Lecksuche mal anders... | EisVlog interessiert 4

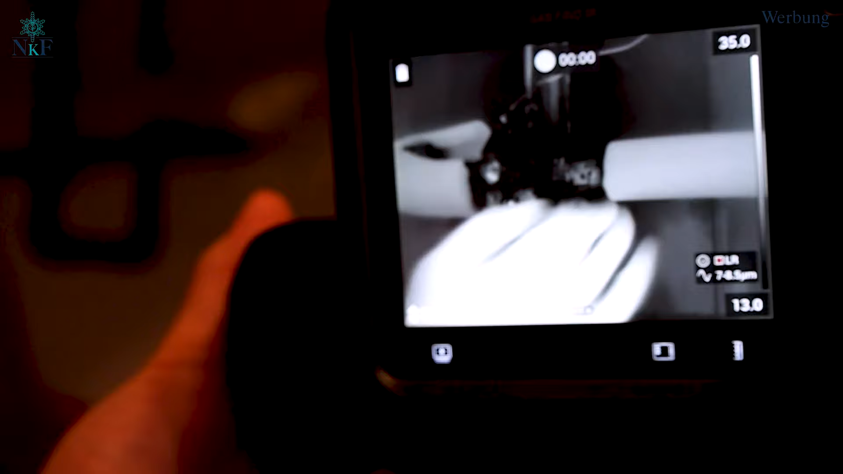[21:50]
Wenn wir das mit der Kamera sehen können, wie es mit Lexo-Spray und Lexo-Gerät aussieht.
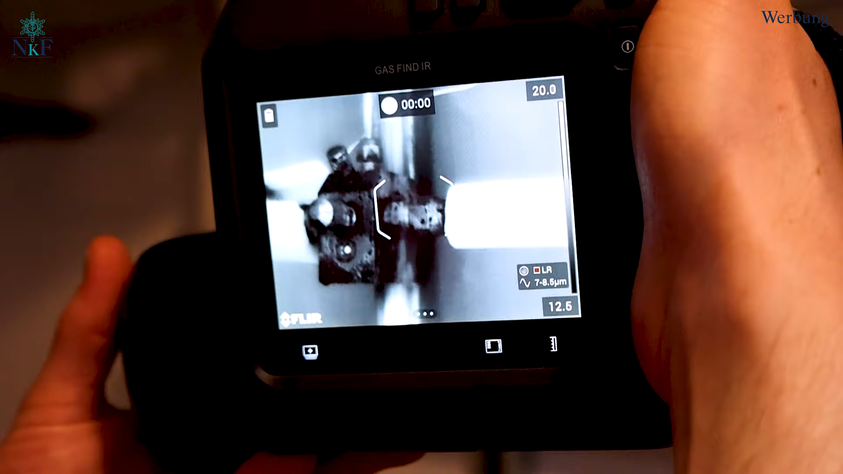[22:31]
Das hat nichts damit zu tun, dass da vielleicht kalte und warme Luft irgendwie verwirbelt wird, sondern das ist ein richtiges klassisches Leck.
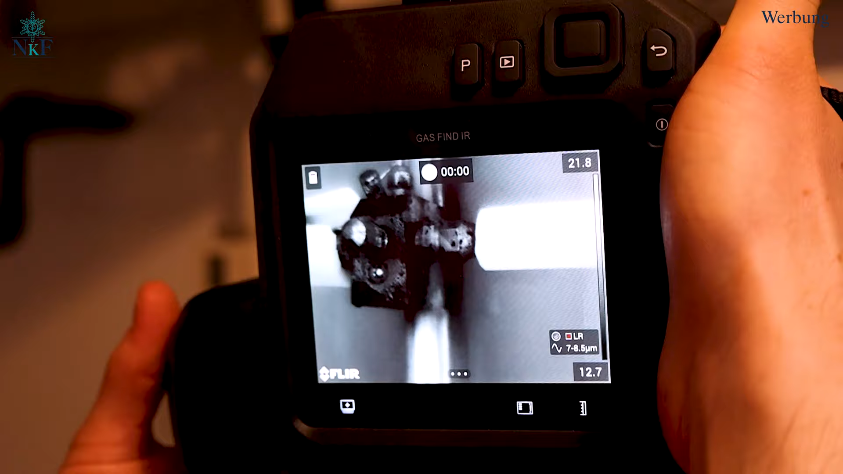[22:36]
Und das ist der Normalmode. Im High Sensitive sieht es natürlich noch viel krasser aus.
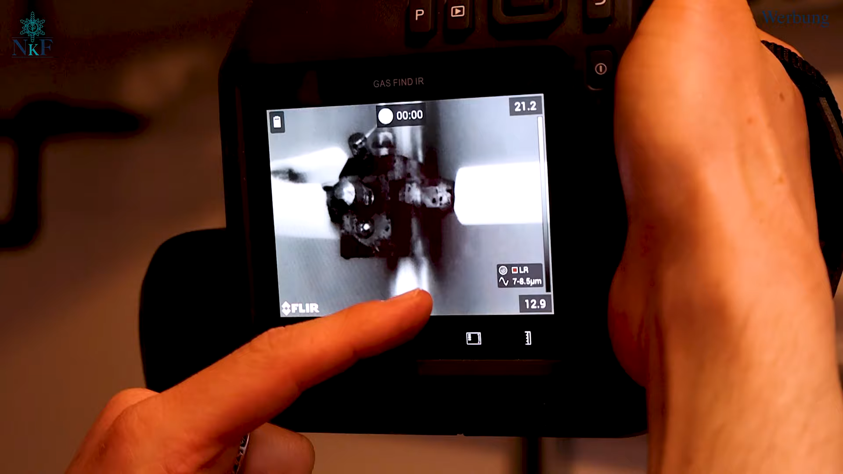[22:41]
Jetzt würde mich mal erstmal eine andere Farbe mal interessieren, wie das aussieht.
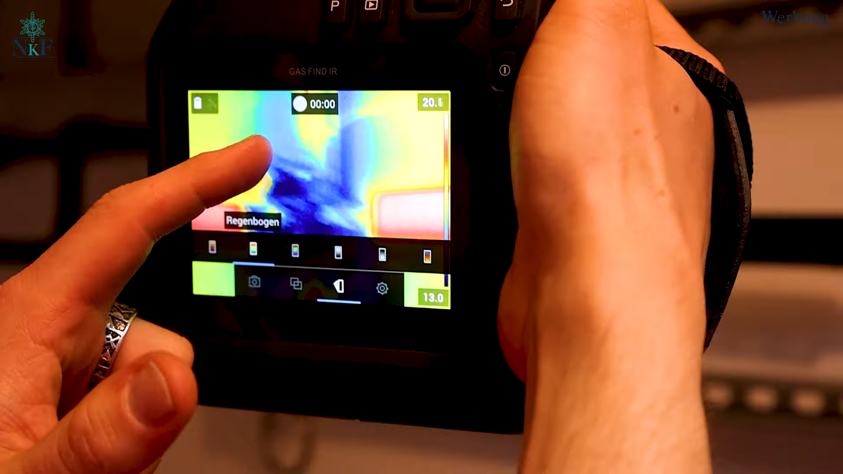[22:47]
Ja, das ist ja voll verwirrend mit einer anderen Farbe.
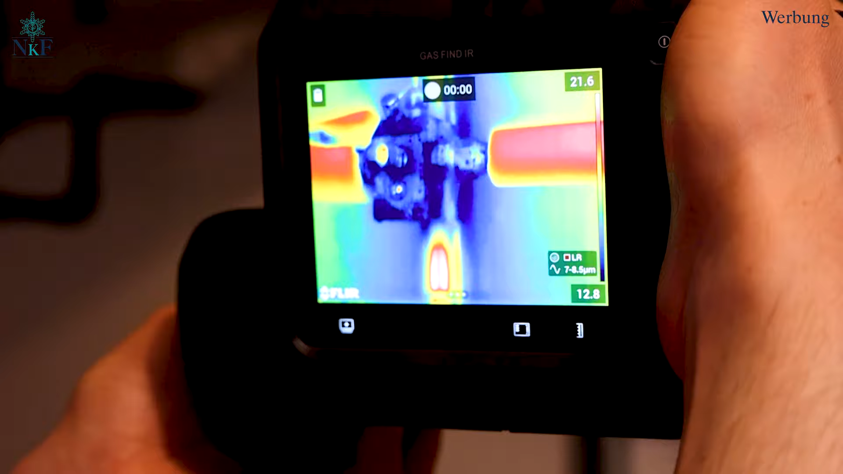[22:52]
Ja, ich meine, das ist, kann man noch ein bisschen Schärfe drauf geben, aber ich finde, im Schwarz-Weiß-Modus ist es viel schneller zu erkennen als im Farbmodus.
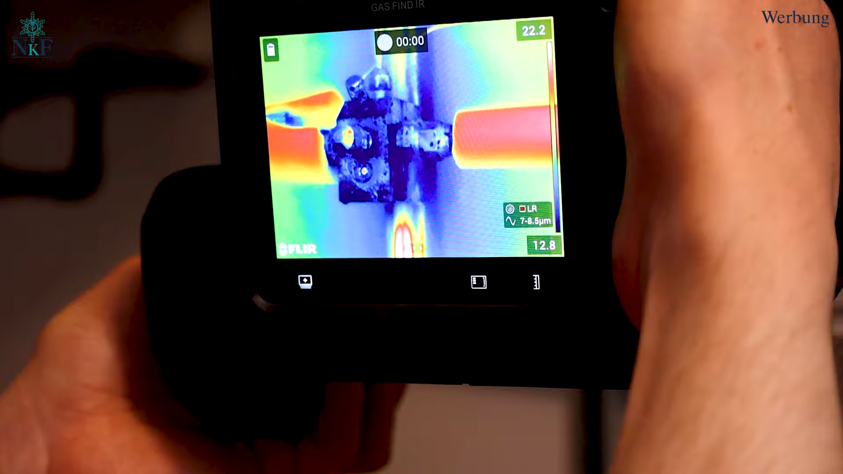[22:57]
Nee, also hier sehe ich das jetzt so gut wie, man sieht es zwar, wenn man es weiß, ne, aber klar, könnte auch ein Fehler sein.
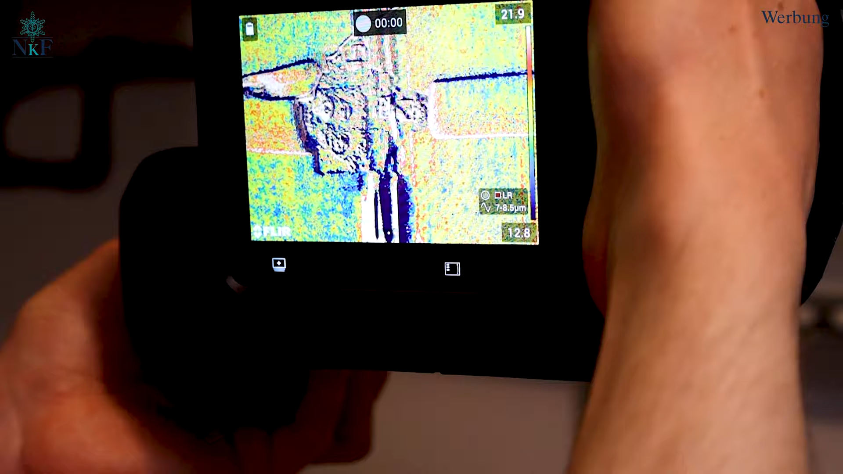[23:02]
Wenn ich jetzt hier wieder auf den Schwarz-Weiß-Modus gehe,
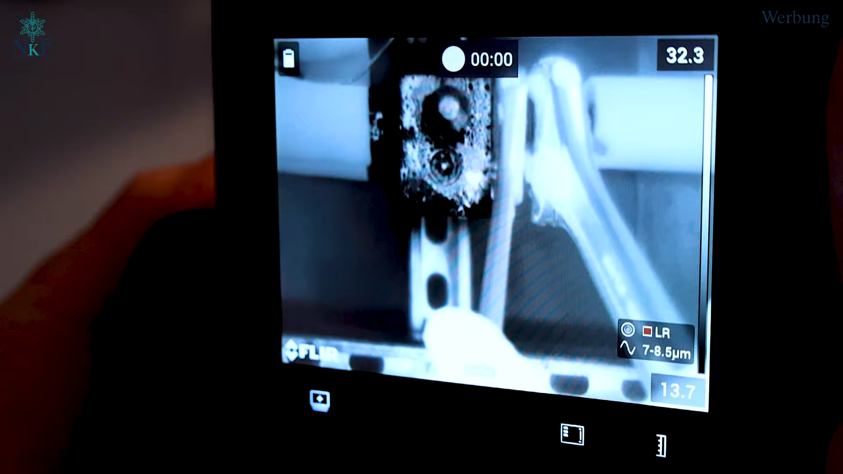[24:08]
Ja, nee, ist noch nicht ganz weg. Ja, nimm mal los.
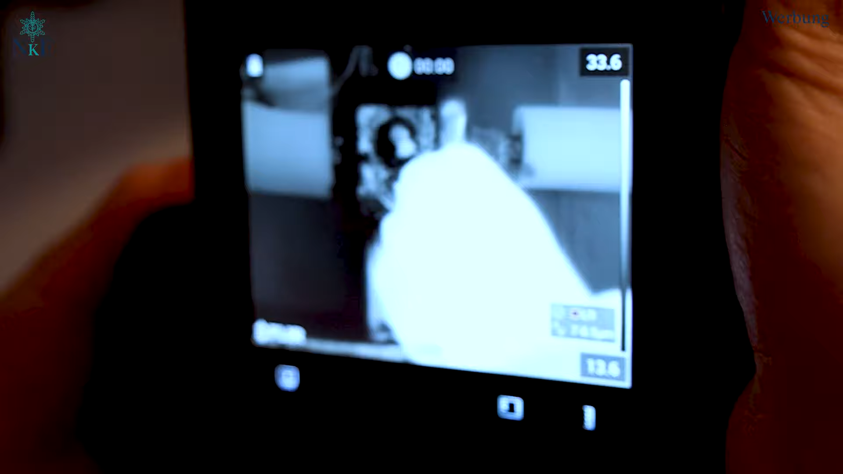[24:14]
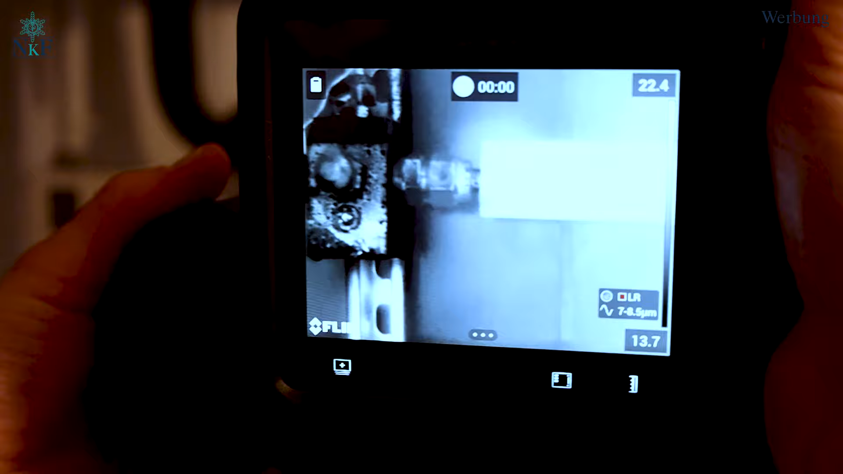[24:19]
Lass mal so, wir gucken jetzt nochmal mit der großen Kamera, mit der empfindlicheren.